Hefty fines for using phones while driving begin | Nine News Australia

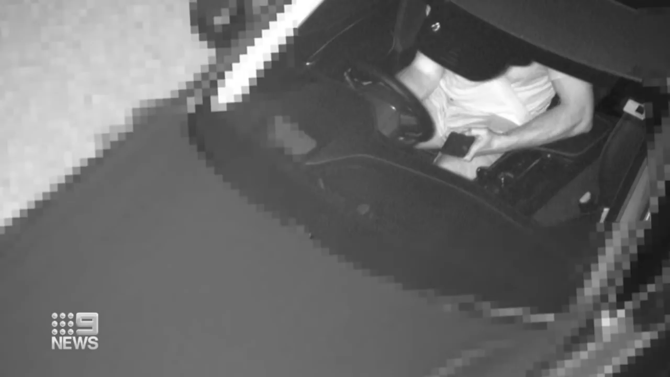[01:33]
But even then, proving it could end up in a courtroom. There's no clear indication that it's a phone.